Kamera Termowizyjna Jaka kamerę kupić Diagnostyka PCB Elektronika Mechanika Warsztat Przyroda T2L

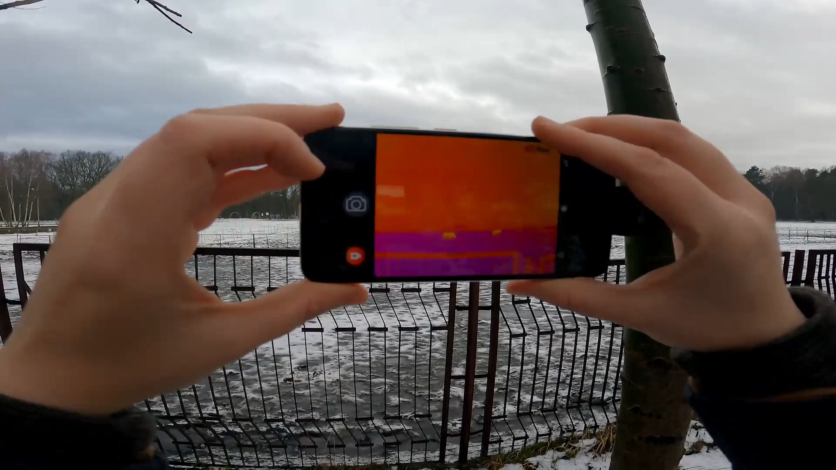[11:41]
Tutaj widać, z jakiej odległości są nagrywane koniki, no i jak widać je w termowizji.
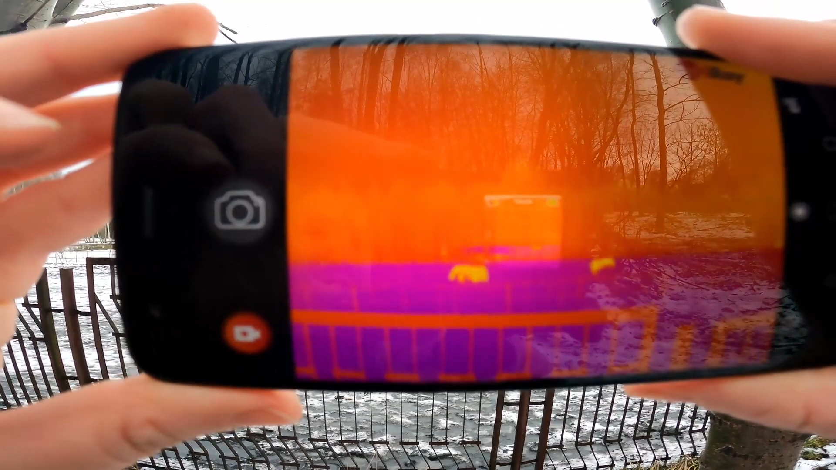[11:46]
No, wielkiego szału nie ma, nie da się zrobić lepszego zbliżenia, ale tak jak mówiłem, optyka ma niestety swoje ograniczenia.
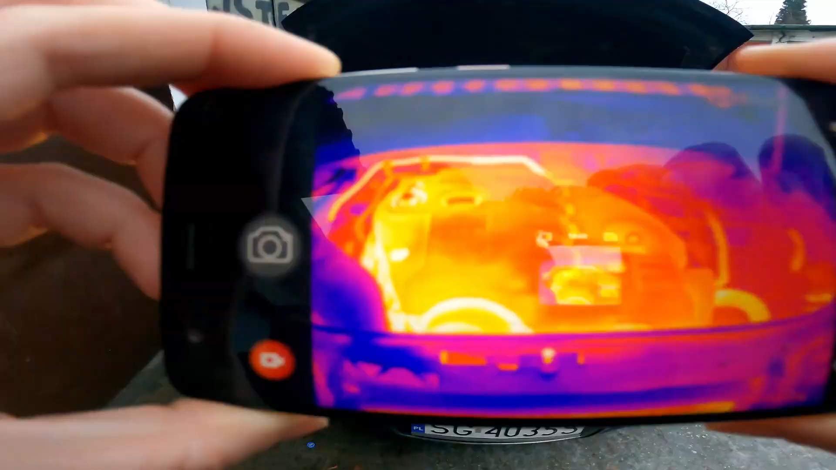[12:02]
Na przykład można sprawdzić, które koło się nagrzewa bardziej, co może świadczyć o zużytym łożysku,
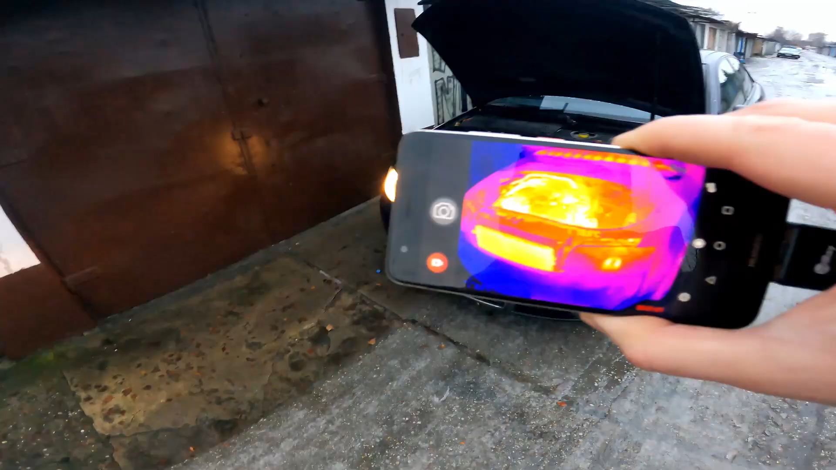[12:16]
Można sprawdzać, nie wiem, równomierność nagrzewania, czy przepływu płynu chłodniczego.
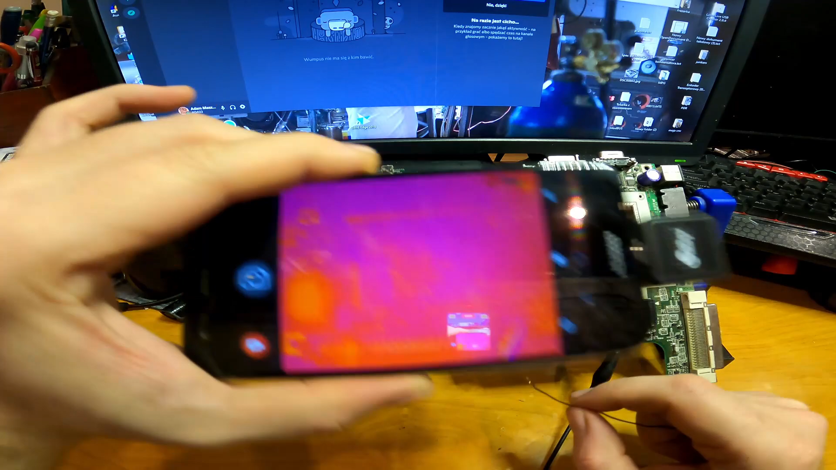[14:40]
Myślę, że każdy zauważył, że ten duży układ scalony nagrzał się, gdy zrobiłem zwarcie. Widać nawet piny, gdy dotykam, że ten pin się grzeje. Oczywiście możemy sobie ustawić temperaturę.
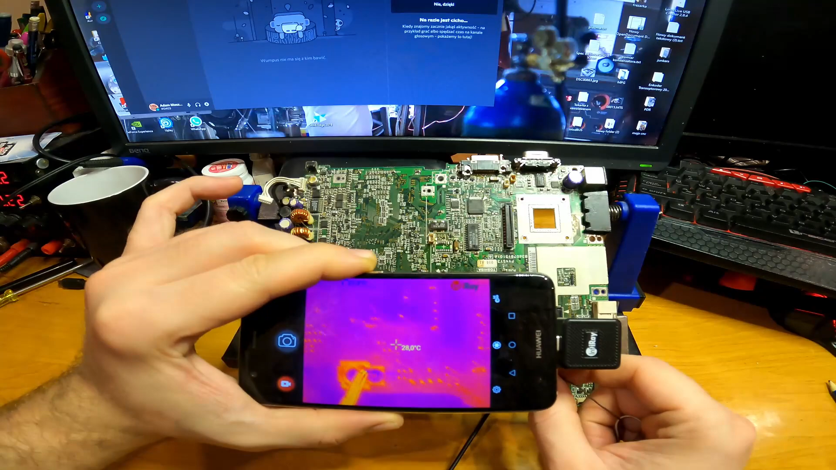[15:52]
Na górze widzimy, że świeci się nam jakaś ścieżka. Pewnie gdybym miał wolne ręce, to byłbym w stanie określić nawet, która to ścieżka się zapala.
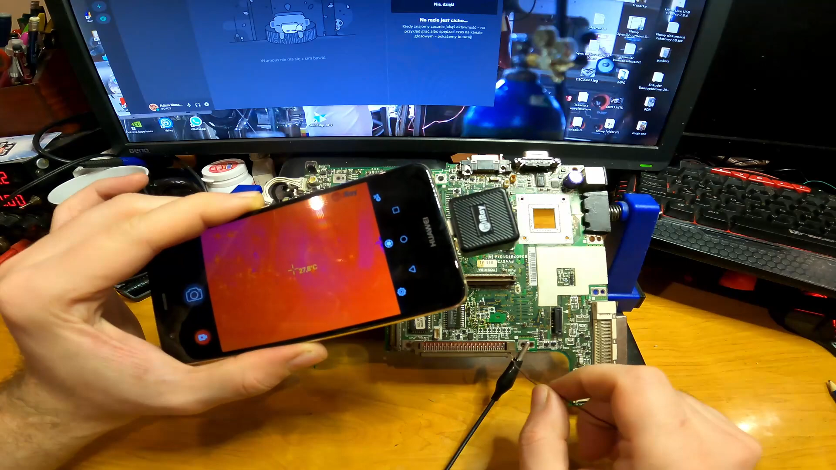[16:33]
On jest chłodny. Zresztą tutaj jest widać temperaturę. On chwilowo osiąga jakieś 30 stopni. O, bardzo ładnie widać jak się tranzystory zapalają.
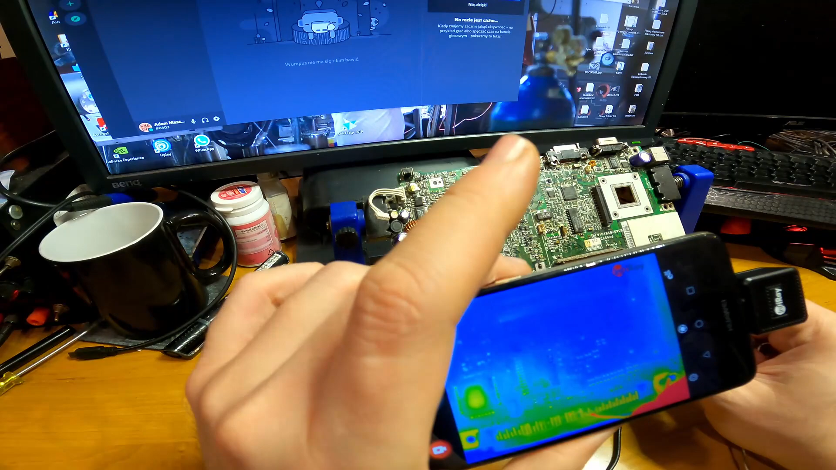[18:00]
Po prostu każdy z tych trybów ma jakieś swoje zastosowanie. No i czasami należy po prostu posprawdzać, który najlepiej sprawdzi się w naszym zastosowaniu. Jeżeli mamy kamerę gorszą, to mniej więcej może być właśnie taki widok.
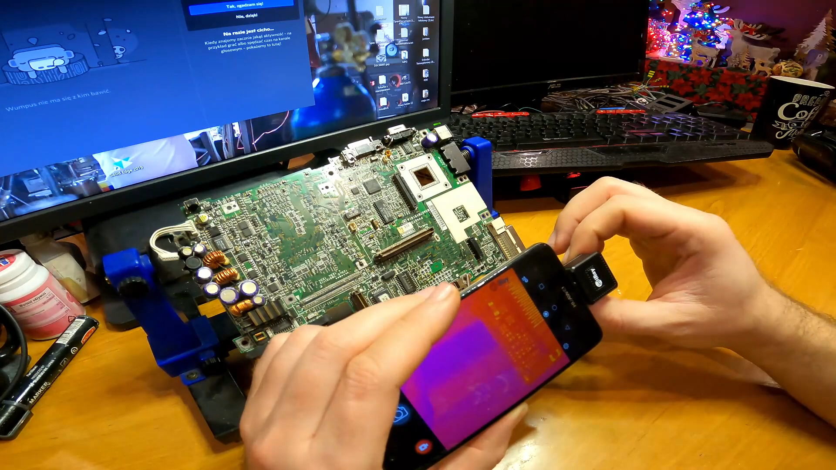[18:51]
o, proszę bardzo. Ja już doskonale wiem, który element się grzeje, ale mogę jeszcze przybliżyć i spojrzeć na to naprawdę precyzyjnie.
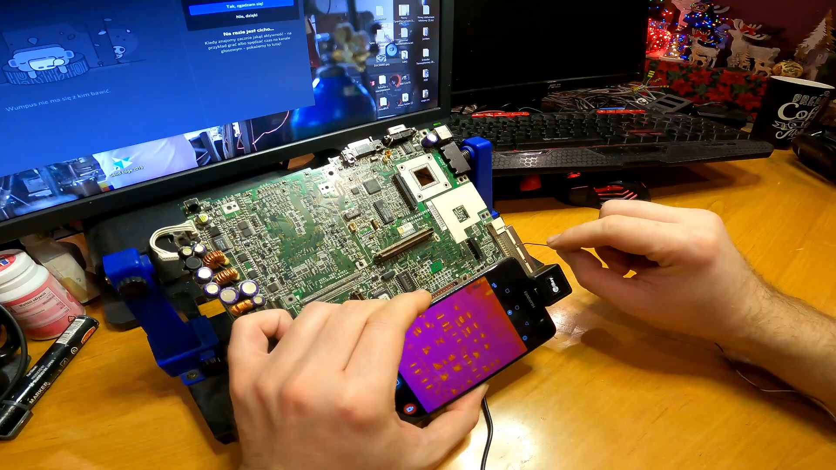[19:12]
No a teraz chyba nie mamy żadnych wątpliwości. Jak widać, nie tylko element jest widoczny, ale tak samo i linia, która jest tutaj zwarta.
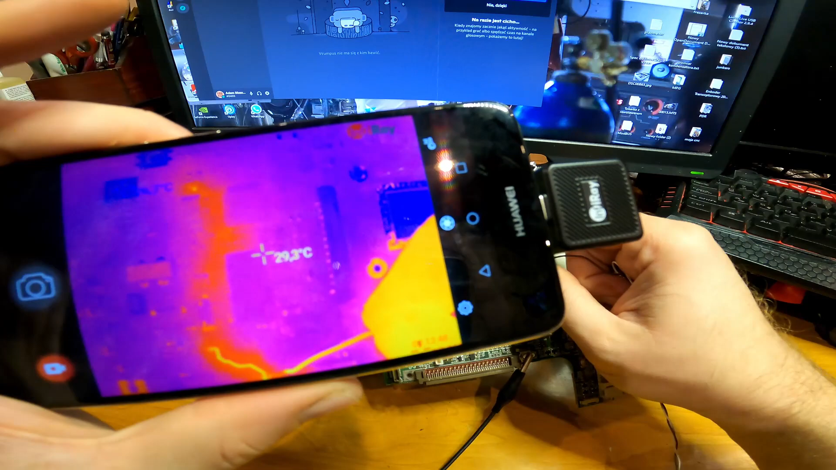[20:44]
On screen: spot 29.3°C
Proszę bardzo, tu się grzeje ścieżka, a tutaj na górze widzimy, że grzeje się też jakiś inny element. Spróbujmy więc zobaczyć, który.